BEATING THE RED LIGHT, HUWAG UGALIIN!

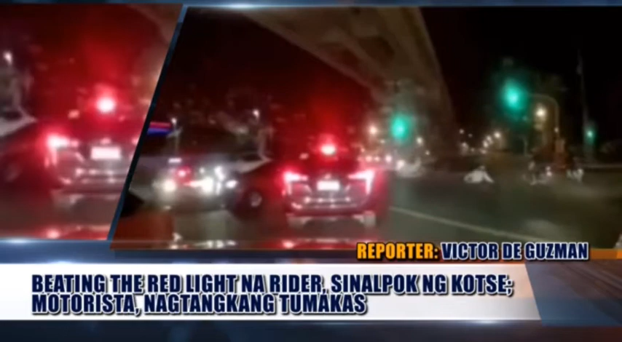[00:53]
Sucat Road patungong Nea Terminal 2. Matapos ang pagbundol ng kotse, inararo nito ang motor at nagtangkap ang tumakas. Ngunit sa kabutihang palad, isang concerned taxi driver ang humarang sa dadaanan patakas ng motorista. Wala nang nagawa ang patakas na driver, kundi bumaba ng kanya sa sakyan at alalayan ang nag-disgrasyang rider.